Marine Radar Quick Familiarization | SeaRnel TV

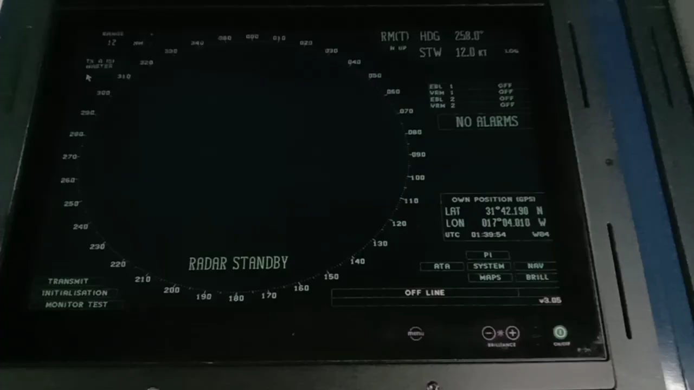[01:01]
So guys, this is the S-band reader.
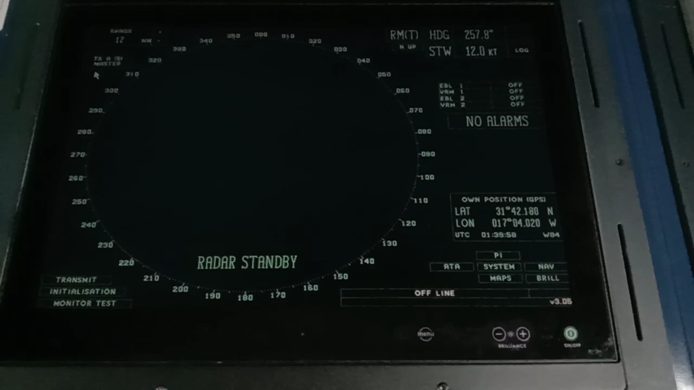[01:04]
So it's on a standard mode.
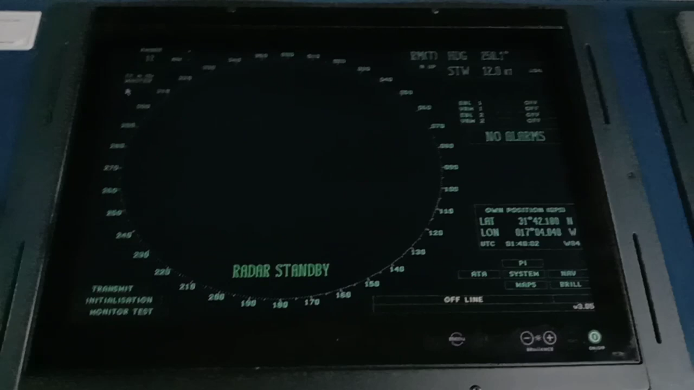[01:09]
So first, we will gonna start. So let's press the transmit to start.
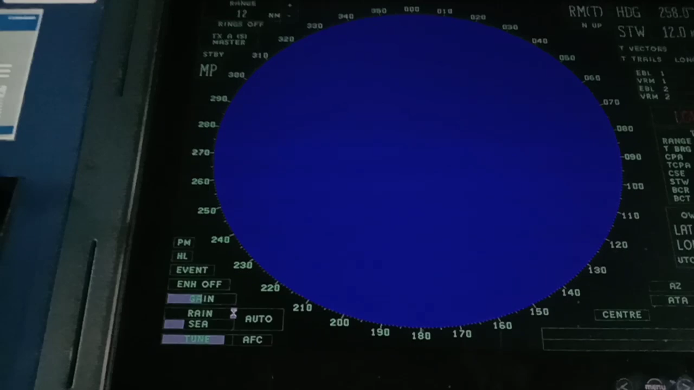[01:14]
So it's now on a start mode.
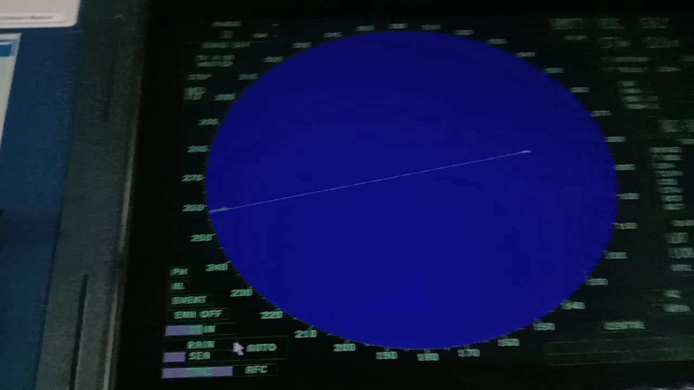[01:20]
So this is the whole screen guys. And first, we will start here. So the range, here you can adjust. It's on 12 nautical miles. You can adjust which range do you like. If you are in the coastal water, like a traffic, you can adjust to less range. So, like that. So first, we go to 12 nautical miles. So you have the option if you will put the ring on your reader.
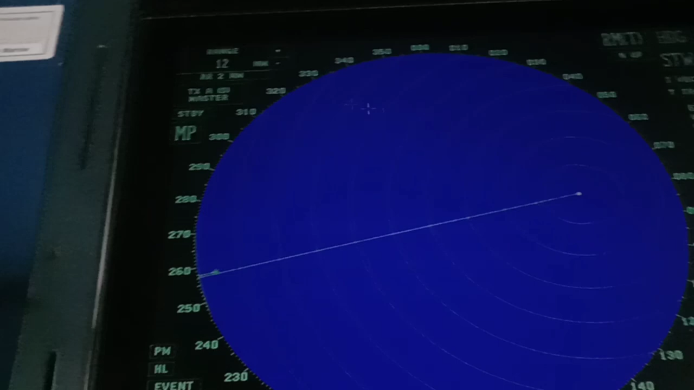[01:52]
So like this. So the advantage if you put a reader ring, you can easily detect, like if there's a target here, you can easily detect that it's around 6 nautical miles.
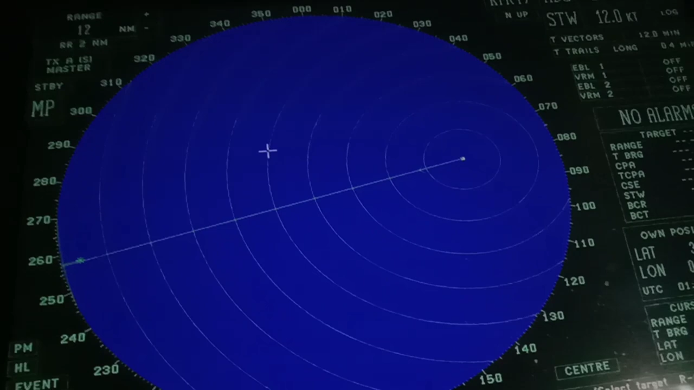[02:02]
But for me, I prefer to have no rings so that it will be clear on the screen.
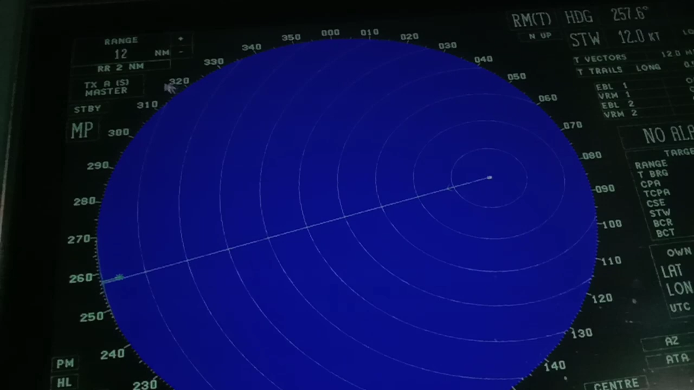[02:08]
So let's switch off the rings.
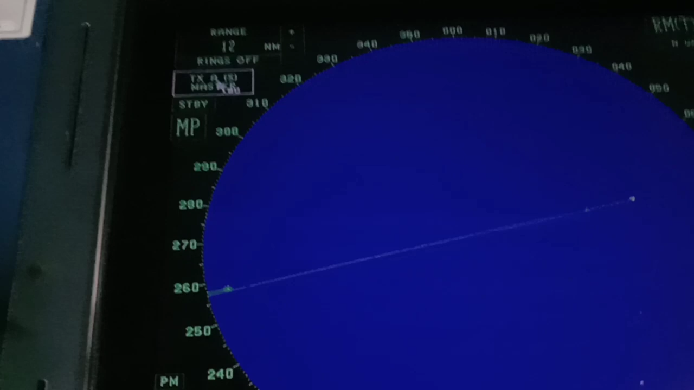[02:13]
So it's a reader S-band. To switch this off, just press more standby. This one. And this MP, medium frequency or long frequency.
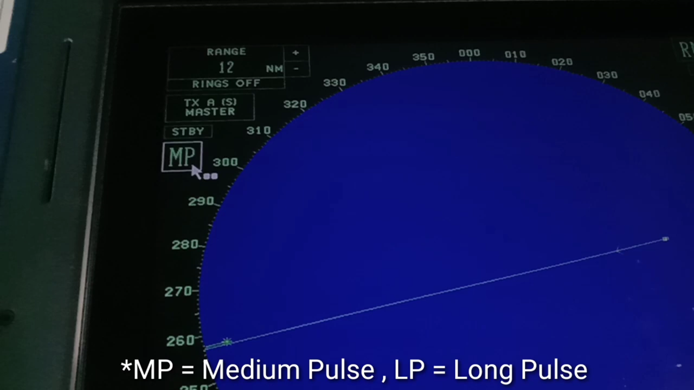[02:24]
So PM guys, this is the performance monitor.
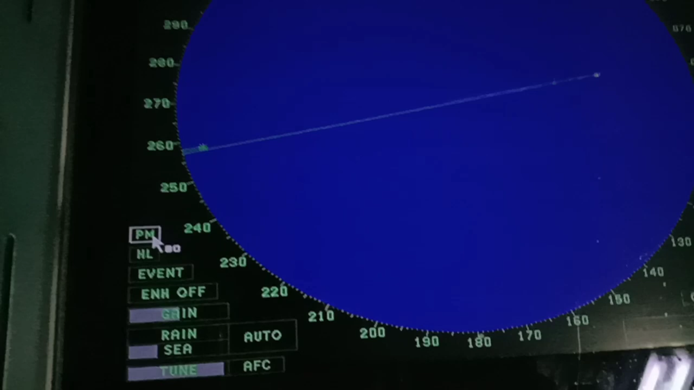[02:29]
So every watch, you have to take the performance monitor to check the accuracy of your reader. So this is the ring and see clutter.
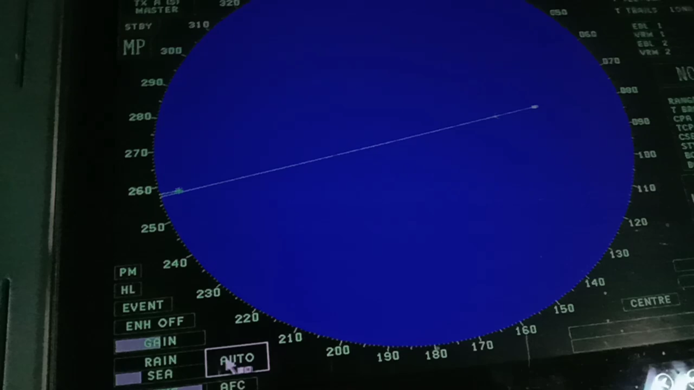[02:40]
So you can make it at manual. If there's a ring, you just press this one to ring.
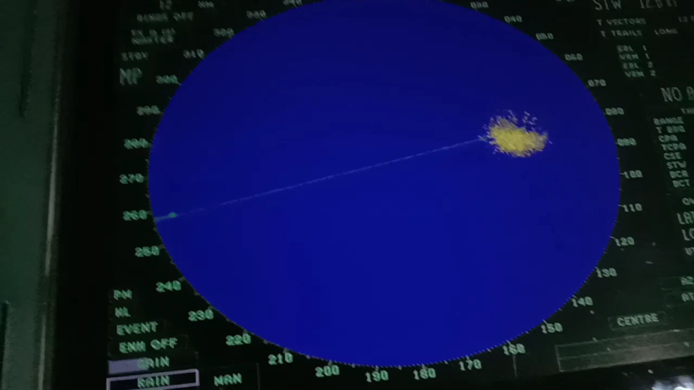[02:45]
So since there's no ring, let's go to zero.
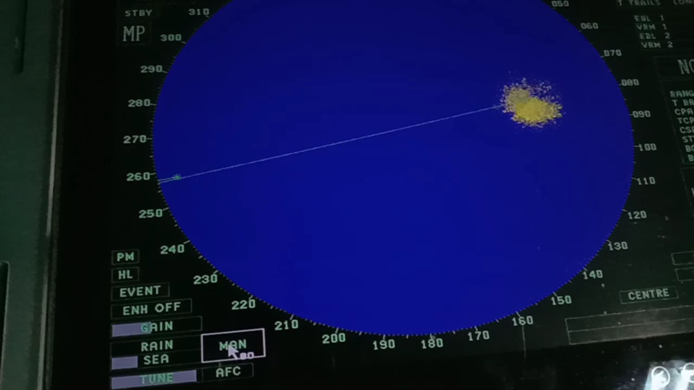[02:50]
And let's go to auto.
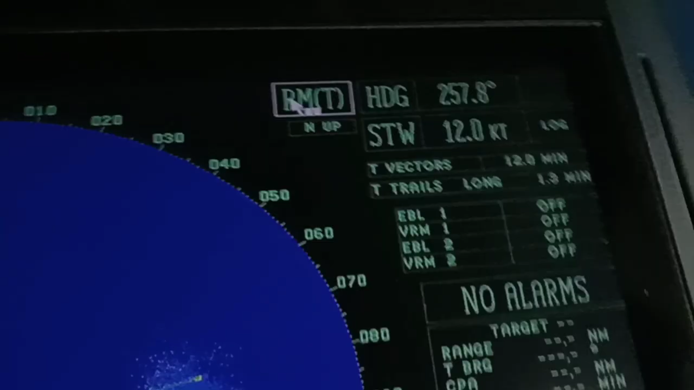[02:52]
So here, you can change this one to relative motion.
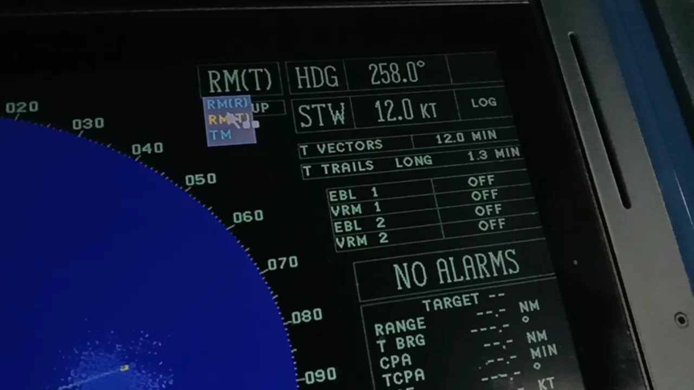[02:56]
True motion.
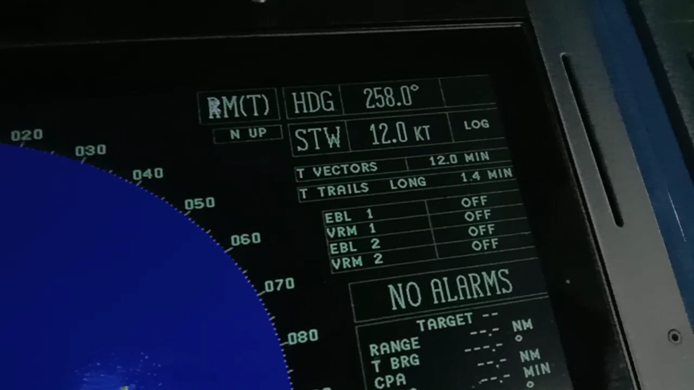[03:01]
So the heating, guys, it will show to you the 258. So north of the orientation.
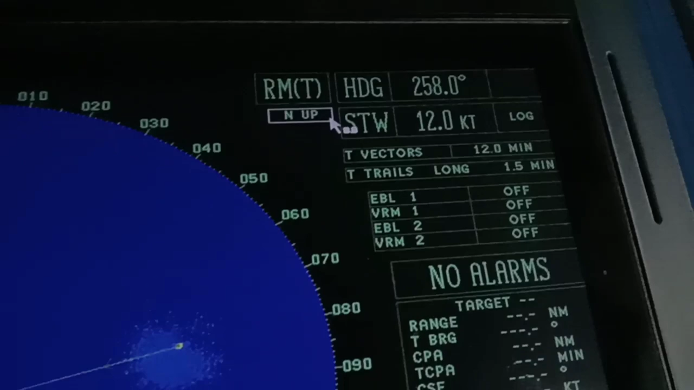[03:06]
You can make it the head up, the orientation of your reader. So now, it's changing, guys.
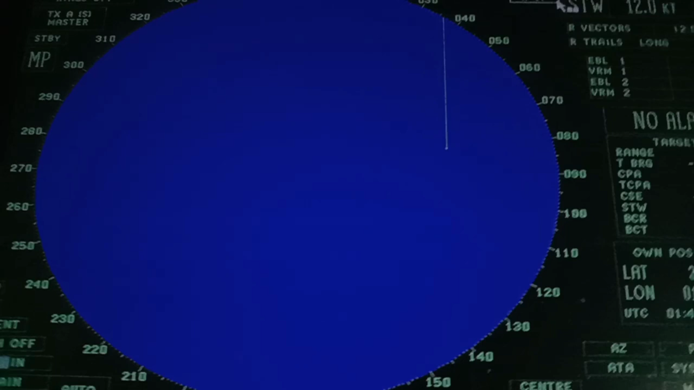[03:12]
So let's go to north of.
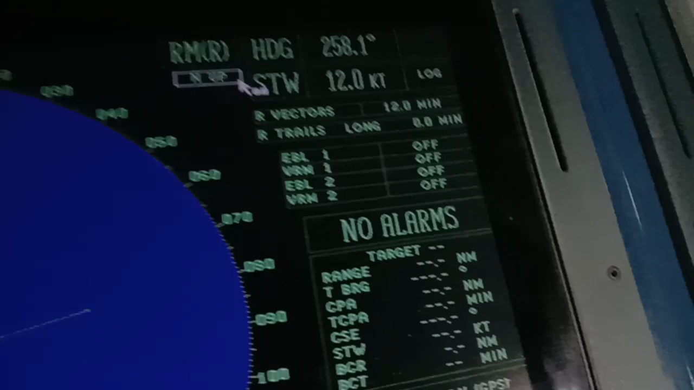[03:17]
So here, you can find the speed to the water. The relative vectors.
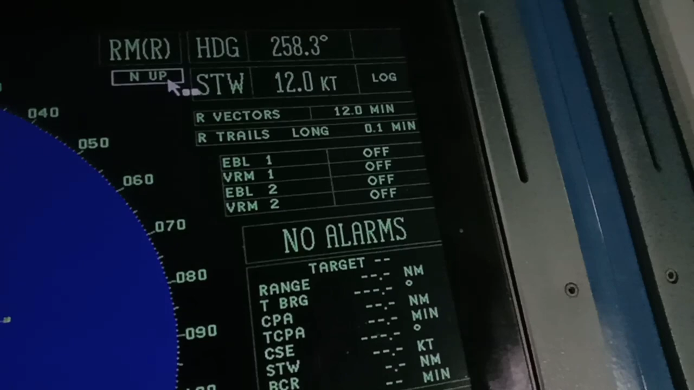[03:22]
So during traffic, guys, I prefer to use relative vectors because that's the advantage of having the relative vectors.
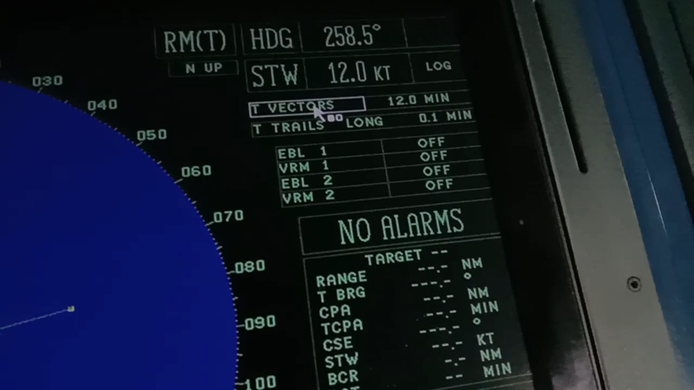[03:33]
It will, you can easily detect which, what we call, the closest you have to monitor. Because if you can see that bezel is pointing out to you,
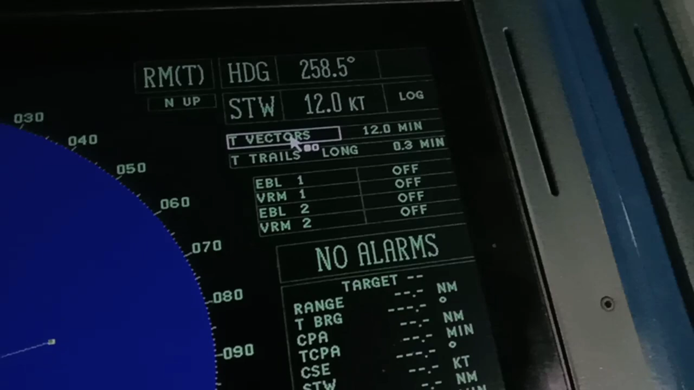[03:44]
so means to see it's one of the indicators that you have less CP.